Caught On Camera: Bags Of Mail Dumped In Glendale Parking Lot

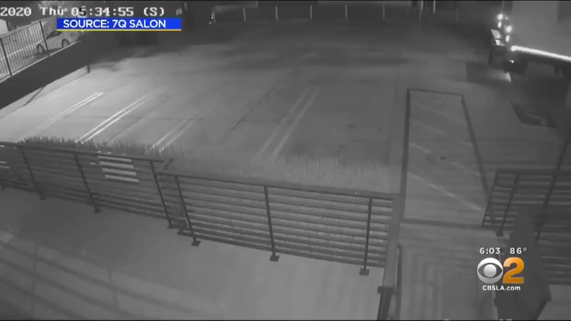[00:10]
Cameras at 7Q Spa were rolling early yesterday morning as a budget box truck backed into the parking lot.
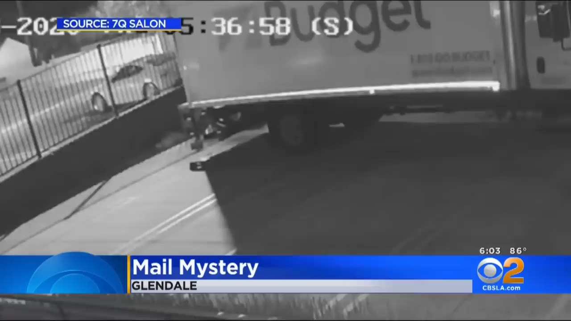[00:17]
Moments later, you see bag after bag being tossed out of the back and onto the ground.